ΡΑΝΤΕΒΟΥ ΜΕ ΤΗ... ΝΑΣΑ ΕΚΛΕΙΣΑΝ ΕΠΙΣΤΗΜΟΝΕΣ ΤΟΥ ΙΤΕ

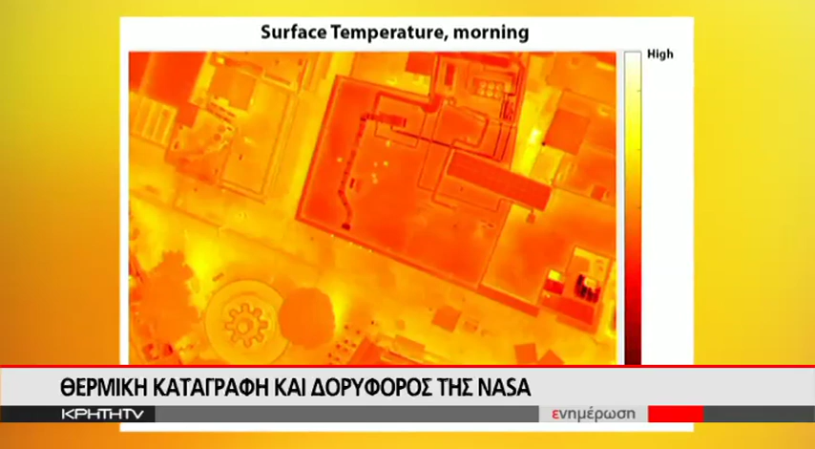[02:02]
λίγο πριν την ανατολή του Ηλίου με το κόκκινο να αντιστοιχεί στα θερμά σημεία και με το κίτρινο να δείχνει την κλιμάκωσή του. Το μεσημέρι το κέντρο γίνεται σχεδόν κίτρινο ενώ χαρακτηριστική είναι εικόνα ενός κτιρίου με μόνο συροφής το οποίο παρουσιάζει μικρότερη θερμοκρασία από τα γειτονικά.